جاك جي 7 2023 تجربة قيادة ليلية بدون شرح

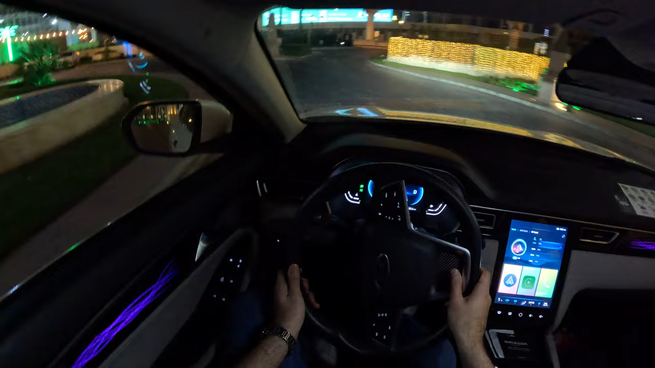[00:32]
الشوارع المضيئة تجذب الخطوط الأنيقة لسيارة جي 7 الانتباه، مما يعكس الأفق اللامع الذي يحيط بك.